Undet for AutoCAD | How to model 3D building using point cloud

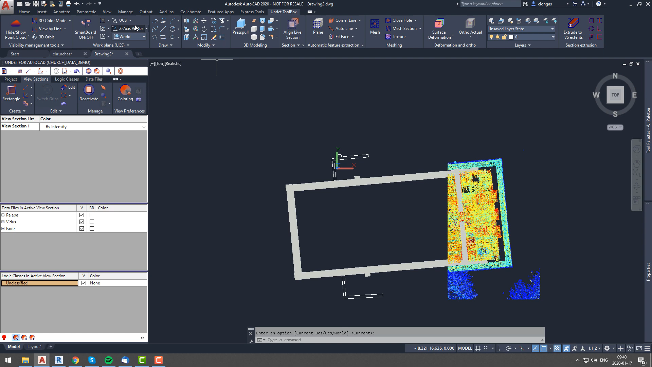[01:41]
Our next step will be to model building roof. To be able to do it we will have to create new UCS.
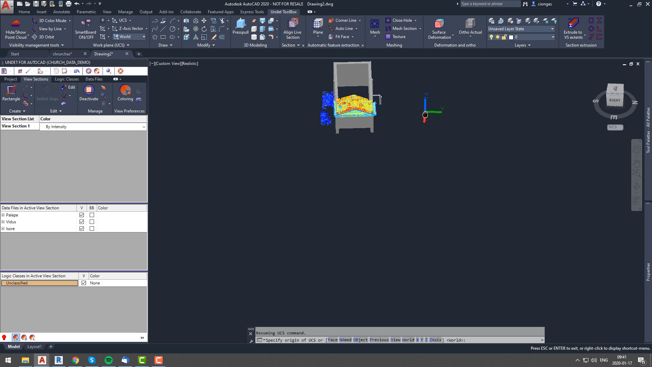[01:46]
So in this case I will use UCS by object function, since we just drawn walls and our roof will be aligned to our walls.
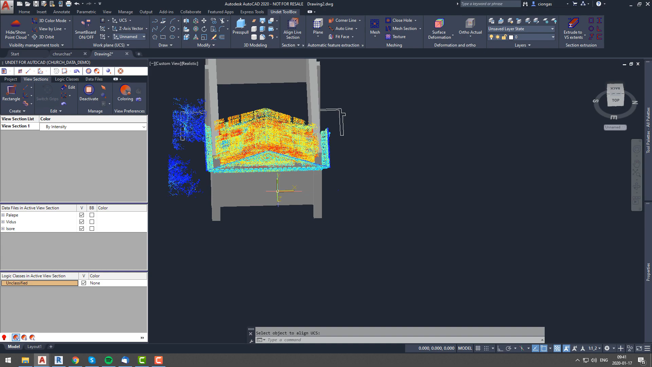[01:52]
We will use UCS MAN command and save this UCS because we will model a lot of elements which will be on different planes,
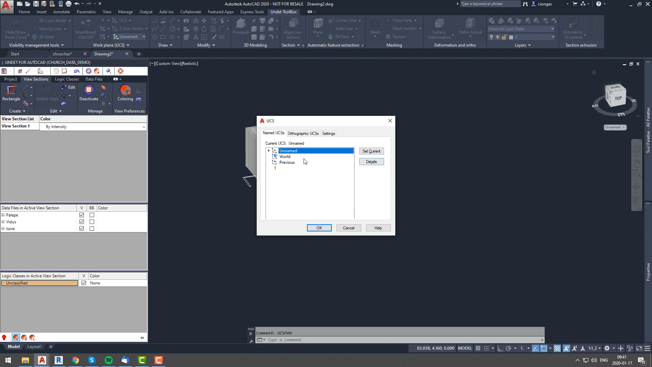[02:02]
so we will use a lot of different coordinate systems. We recommend to save UCS every time you create new one.
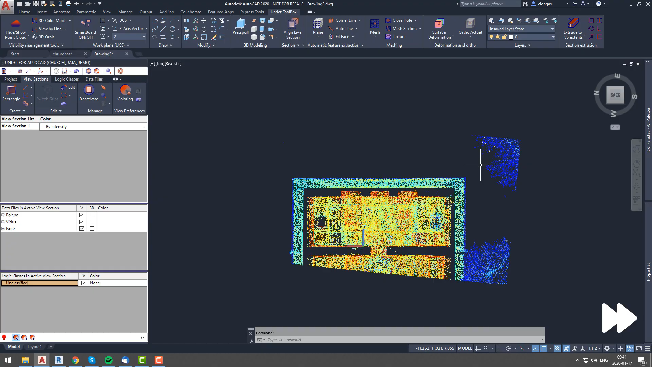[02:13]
So now once we have correct UCS and we will be able to model on the same plane that our roof is,
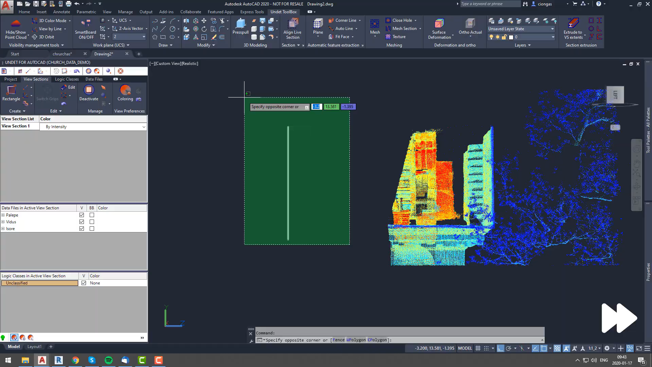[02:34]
This time it will be extrude, we will extrude our element to correct length according to point cloud data.
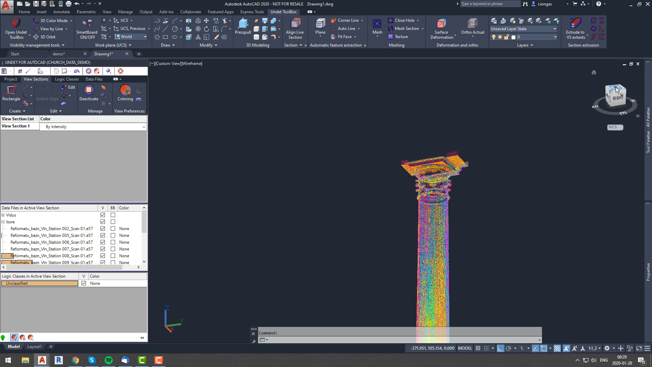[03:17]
So now we will hide all other modeled elements and we will create new view section for our column. After that we will create new UCS and save it, as we would do for any other object that we want to model. Once again we will use UCS MAN command. We chose to detail column, because it has a lot of shapes changes and it is if we are talking about details, that is what matters.
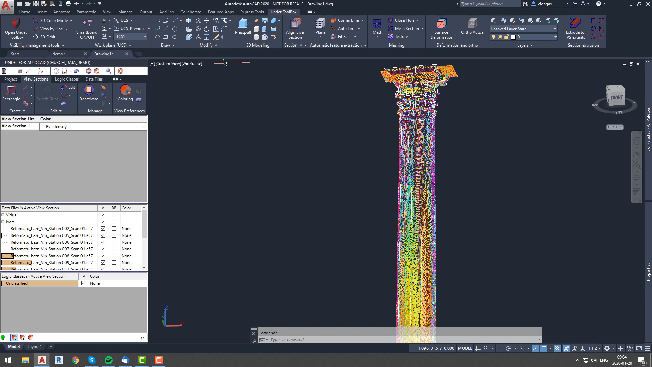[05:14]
So after we loft every drawn element and join it to single solid 3D structure, we have high detail level column.
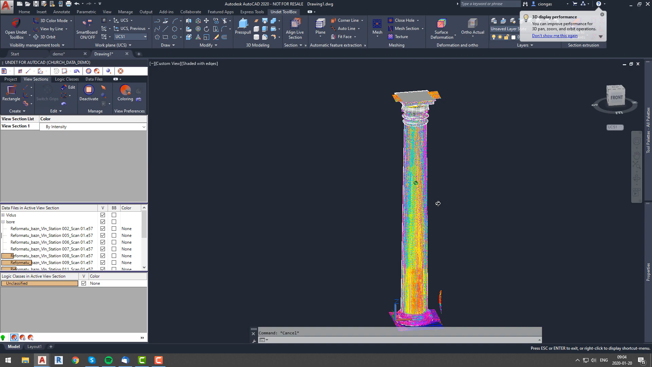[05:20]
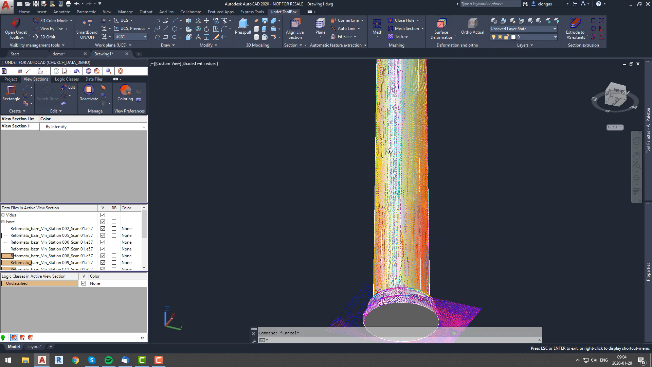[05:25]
We will apply shaded with edges view, and we will see how our solid column looks with point cloud data on top of it.
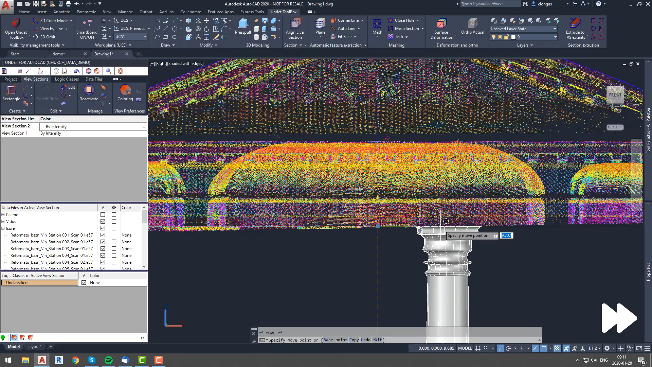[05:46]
and place it right above our column since it is place where our ceiling starts.
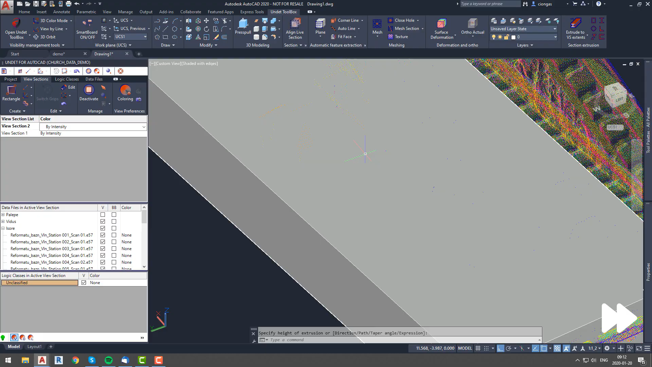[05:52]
So now we will extrude this element and we will have solid ceilings, but we will hide this element right away since we need to model those vaults.
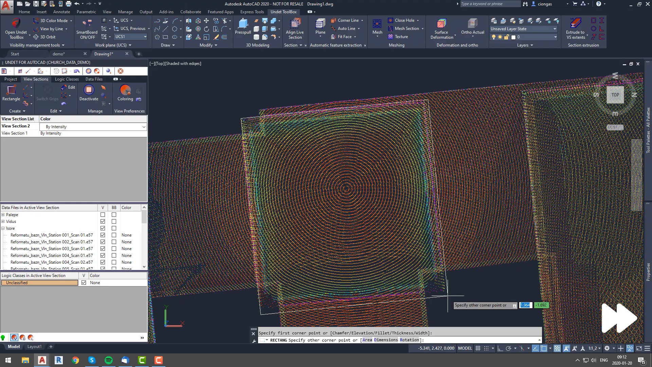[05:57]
We will repeat same steps as we did with ceilings element,
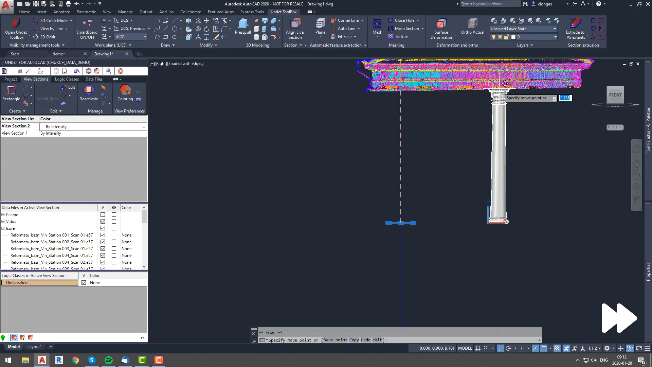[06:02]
we will draw rectangle, lift it to correct place and extrude it. Now we will use another 3D modeling tool which is fillet edges.
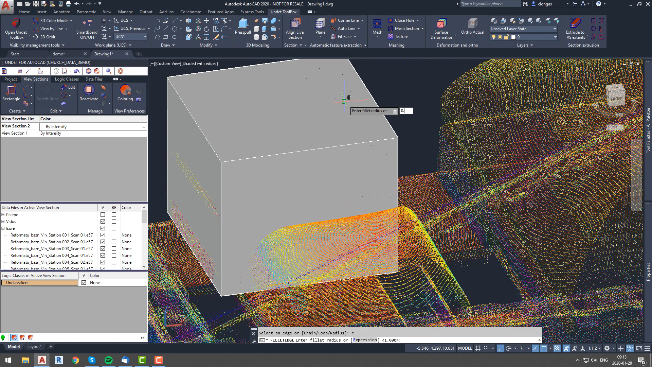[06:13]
So once we have clear point cloud view, let's go ahead and fillet those edges to create form a vault. Once we have correct form a vault we will subtract this element from our ceiling element,
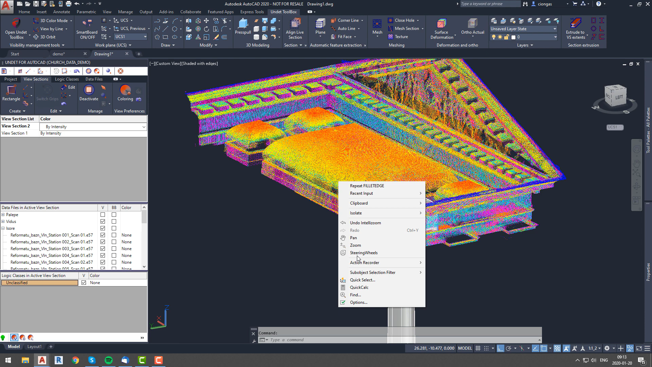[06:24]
and now we have first vault in our ceiling. We will go ahead and apply remaining vaults in the same manner. So using those few 3D modeling tools,
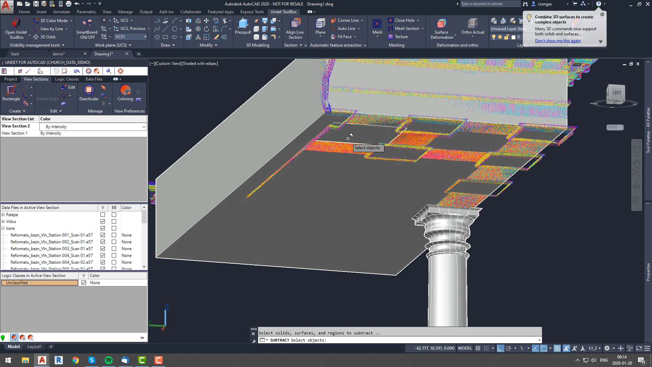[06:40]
you will be able to make 3D model of most elements, as long as you will create new UCS for elements that are on different planes, and as long as you will adjust or create new view section to see best point cloud data view,
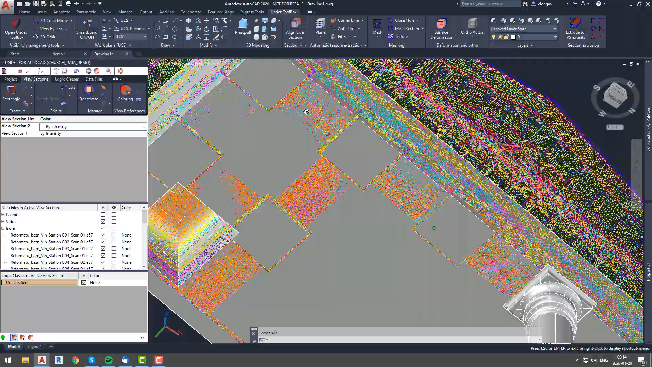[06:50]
following these steps you will be able to model most of objects.